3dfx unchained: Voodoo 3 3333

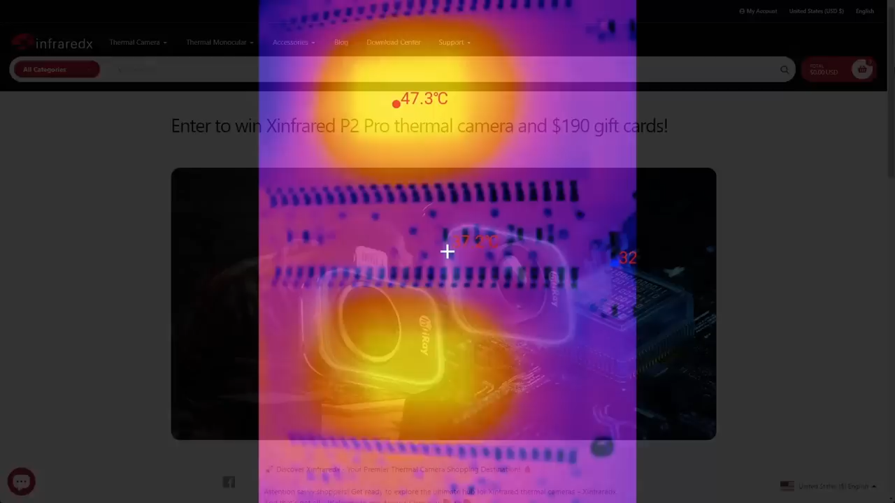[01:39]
In this video, you will see footage taken with the InfiRay P2 Pro thermal camera, revealing details that are usually hidden from the naked eye.
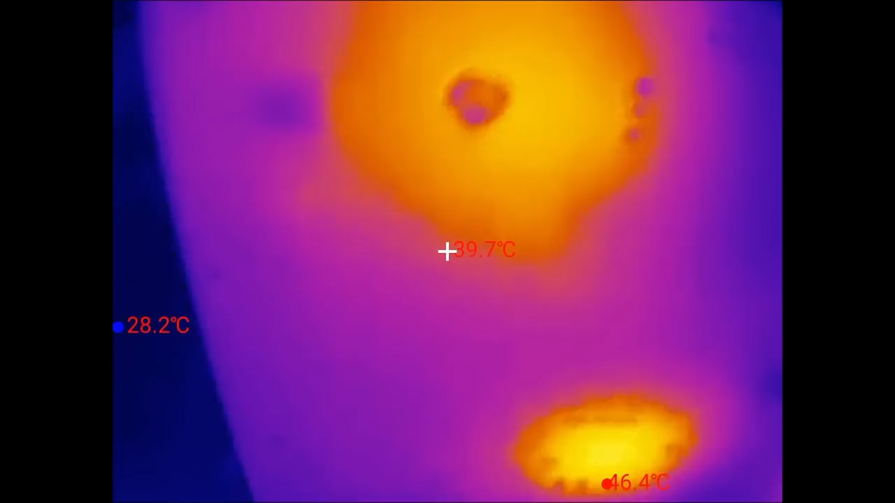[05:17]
On screen: spot 39.7°C, max 46.4°C, min 28.2°C
During my tests, I had a fan blowing air over the card the entire time.
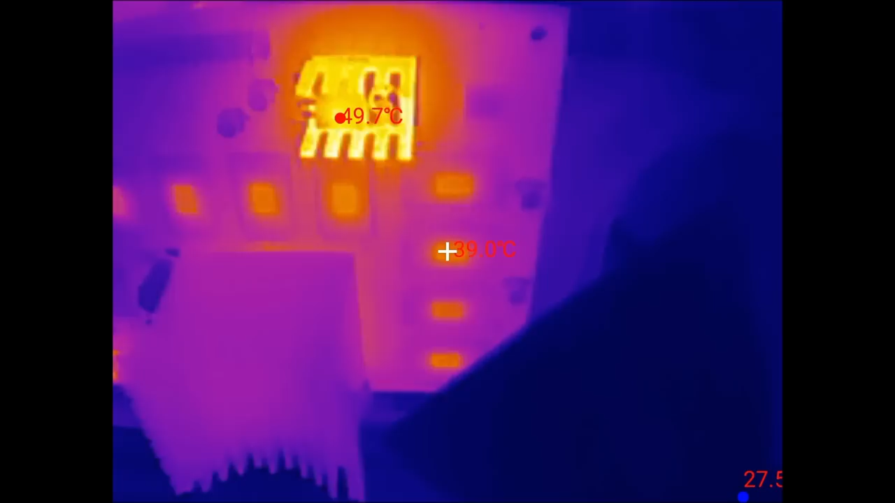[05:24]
The voltage regulator is the hottest component on the card at around 50 degrees,
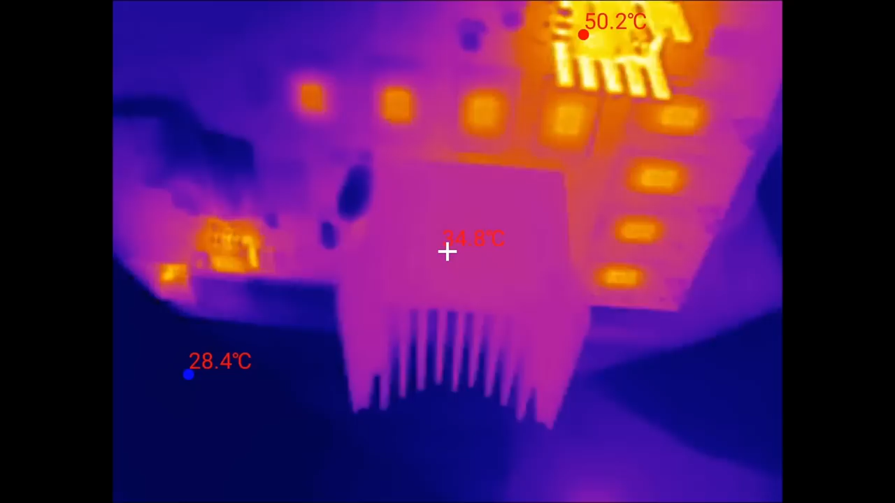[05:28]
On screen: max 50.2°C
while the heatsink of the 3DFX chip remains cool at 35 degrees.
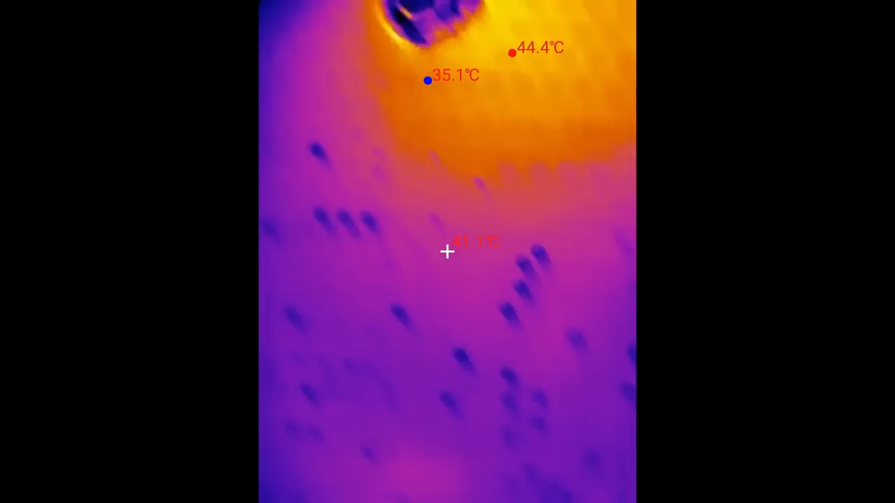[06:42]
On screen: max 44.4°C, min 35.1°C
This is the back of the card, where the 3DFX chip is located.
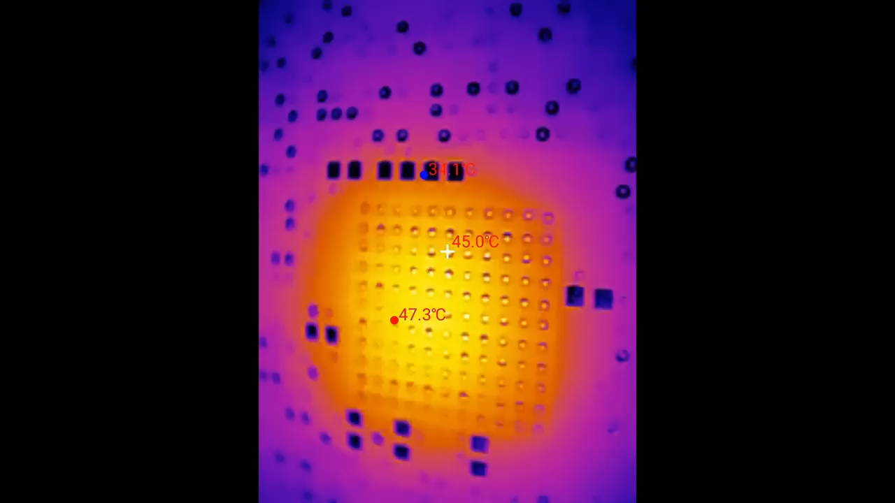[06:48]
On screen: spot 45.0°C, max 47.3°C
We stay below 50 degrees thanks to the fan on the other side.
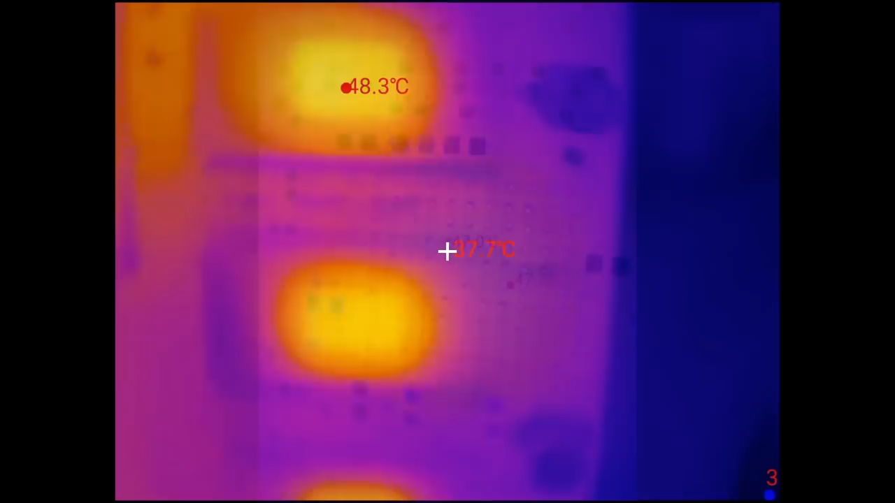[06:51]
To my surprise, the memory chips get quite hot. Depending on their location, they could even reach higher temperatures than the 3DFX chip.
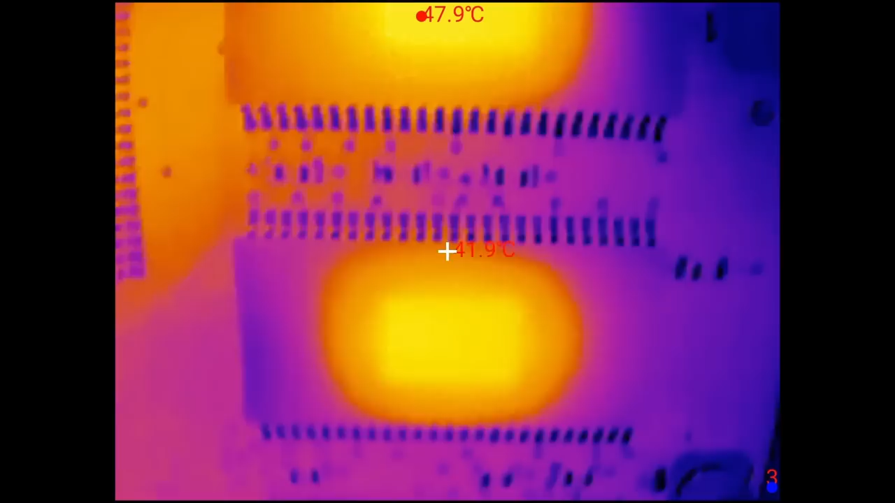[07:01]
On screen: max 47.9°C
Maybe it would be a good idea to add some heatsinks to those chips. But it is fascinating to see the actual chip become visible using the thermal camera. We can clearly see where the silicon chip is located within the package.
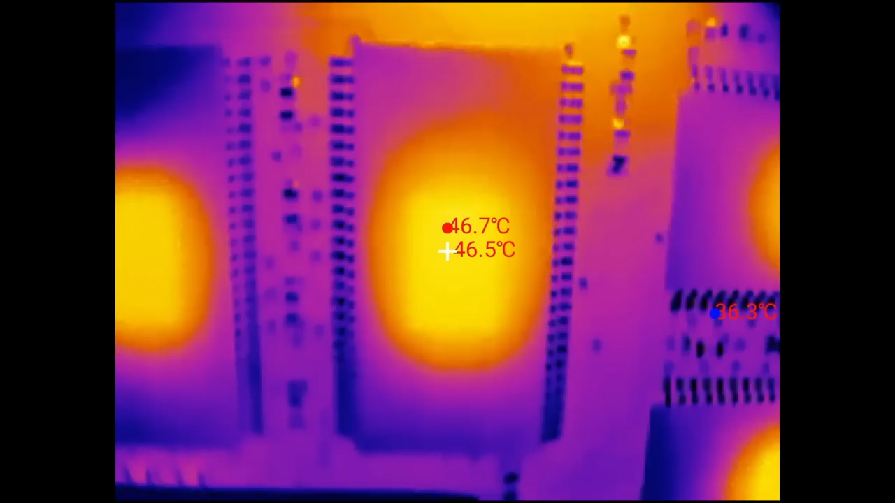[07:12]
So let's see what happens when we remove the fan. Without active cooling, the voltage regulator, the 3DFX chip, and the memory heat up significantly,
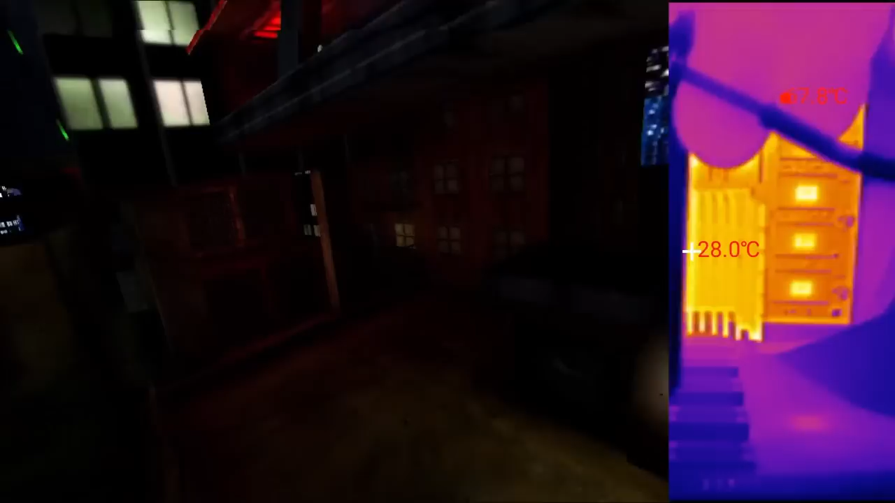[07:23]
On screen: spot 28.0°C
and very soon after, artifacts appear on the screen. Even though I put the fan back, the card crashed at the still high temperatures.
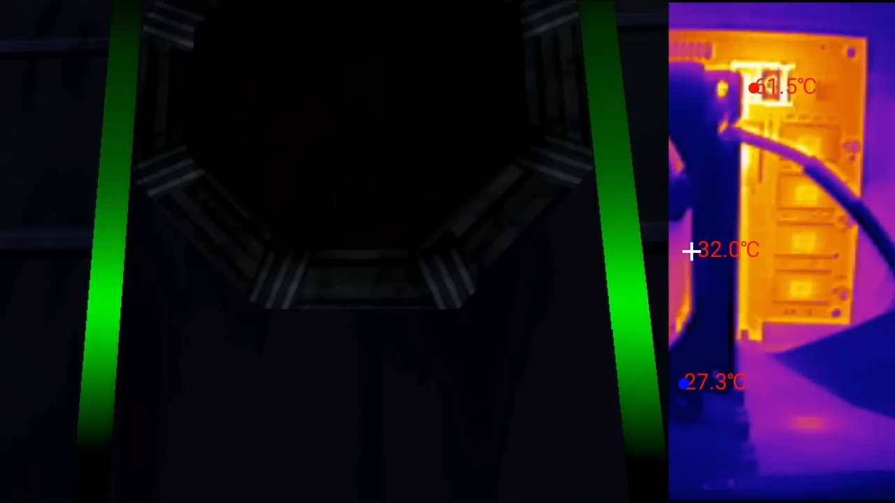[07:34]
On screen: spot 32.0°C, min 27.3°C
If you ever wondered what happens to the memory when a card crashes, here you can see it. Let me speed up the scene so we can see the effect better. The moment the crash occurs, the memory immediately reduces its temperature.